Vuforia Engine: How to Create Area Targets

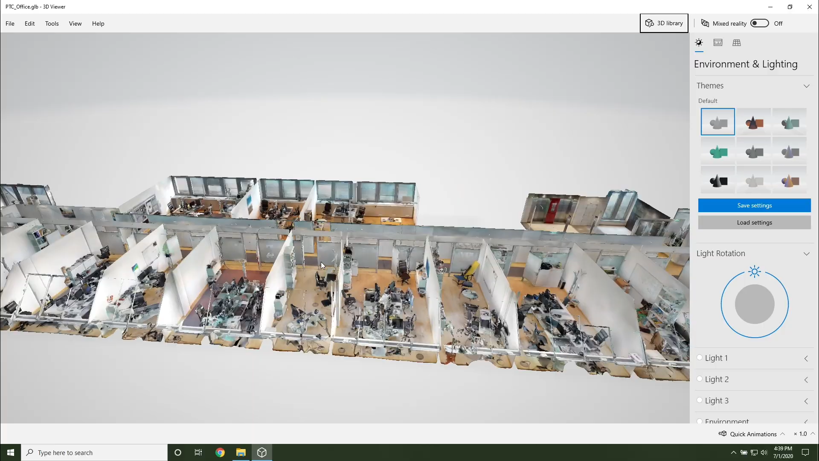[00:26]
Area targets use a 3D scan as an accurate model of a space to create an area targets database so you can easily create apps and augmented reality experiences that live in that scanned environment.
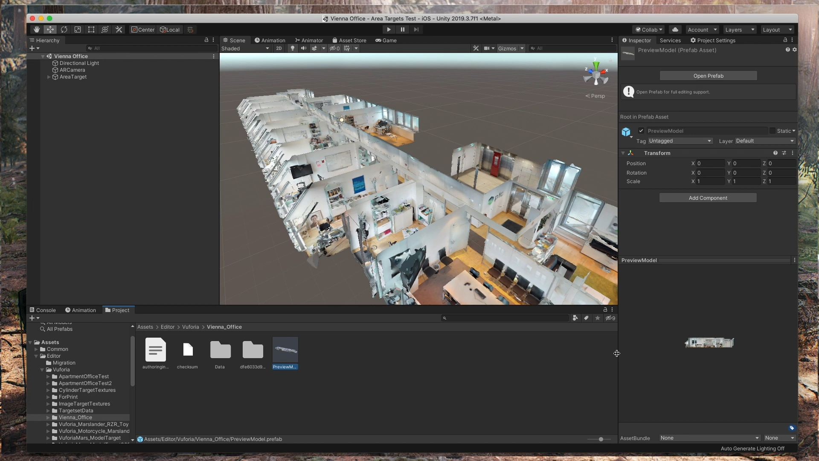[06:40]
The preview model of the scanned area is added automatically to the area target, but a prefab can also be placed in the scene if you want to modify certain captured elements of the area. This preview model is for the purpose of visualization of authoring, occlusion rendering, and simulation mode. Another note, changing the size of the Area Target Game Object isn't supported.